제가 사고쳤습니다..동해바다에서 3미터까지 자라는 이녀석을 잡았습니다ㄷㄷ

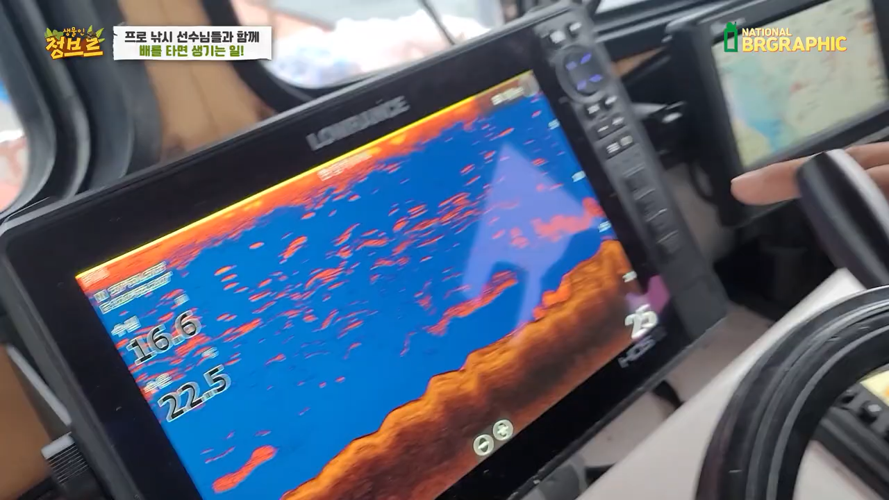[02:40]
와, 이렇게 자잘한 건 멸치고 이제 얘네들이 네. 삼치라고. 와, 아, 길쭉한 거예요? 네, 길쭉한 거.
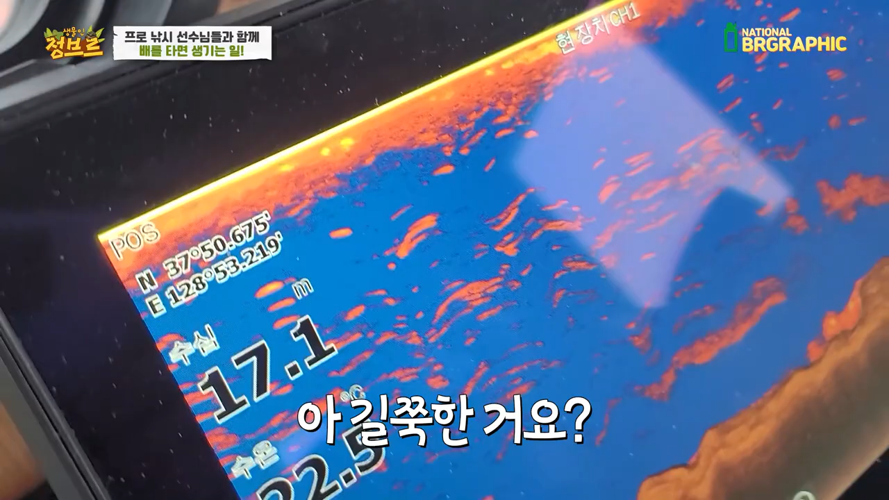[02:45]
On screen: depth 17.1 m
엄청 많네요. 네, 많은데 지금 안 먹는 거지. 아, 지금 멸치도 있고 하니까 여기 또 몰려 있는 것 같기도 네.
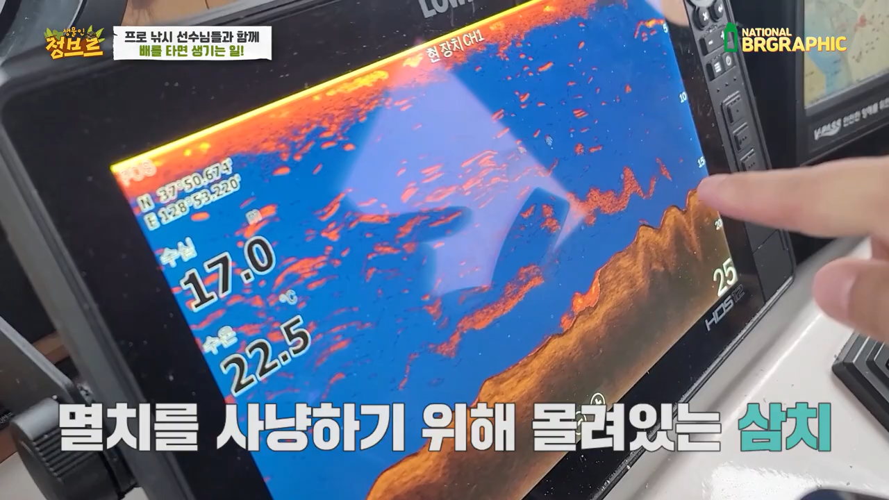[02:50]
하죠. 이제 멸치가 위로 뜨면 이제 공격을 시작한다고. 아, 기다리는구나.
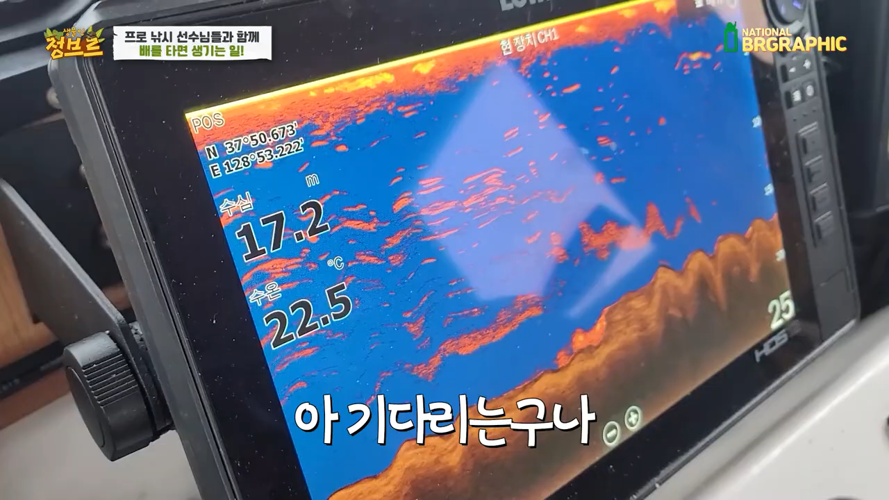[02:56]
On screen: depth 17.2 m, water 22.5°C
지금 아직 멸치들이 지금 철썩거리고. 네네네.